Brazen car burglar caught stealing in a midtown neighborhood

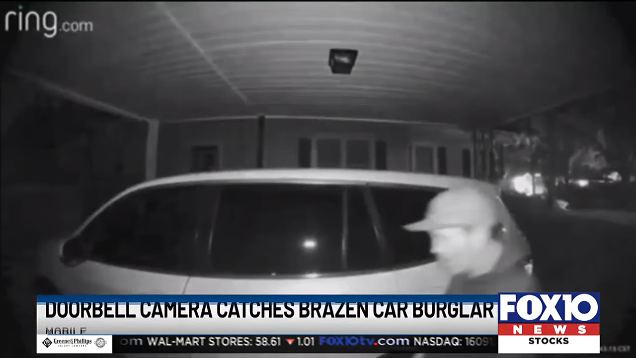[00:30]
Caught in the act, you see this person pulling on a car door handle, finding it unlocked. He sits inside and rummages through. Rosemary Rem lives at the house and says he took her roommate's broken cell phone.